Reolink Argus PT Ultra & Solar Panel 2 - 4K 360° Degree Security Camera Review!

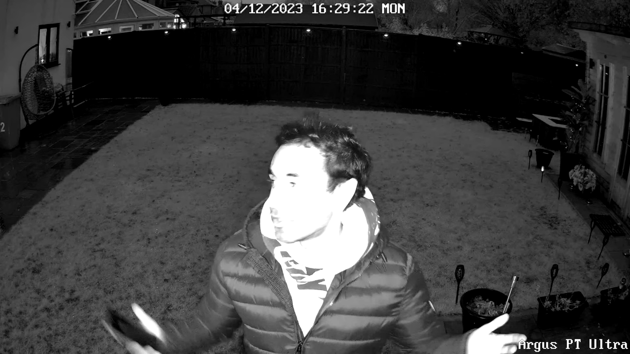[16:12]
can still see how clear I am even though there is no color in the background or on myself but I want to go ahead and switch over to color vision so you can see how accurate and how bright everything looks with the spotlight on when I do switch to color in night time there you go now even